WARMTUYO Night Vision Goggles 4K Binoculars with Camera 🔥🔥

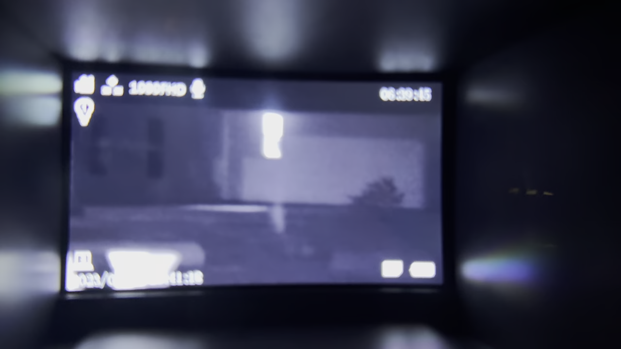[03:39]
it's dark out here let's look at this old house
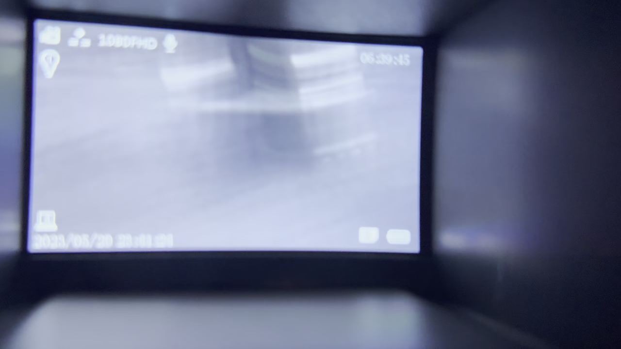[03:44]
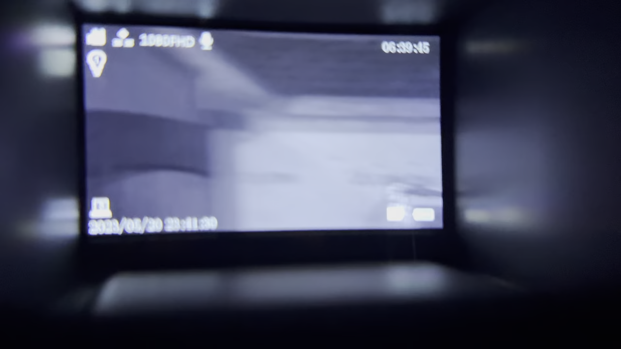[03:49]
now you can't tell me this isn't cool and I'm all the way zoomed out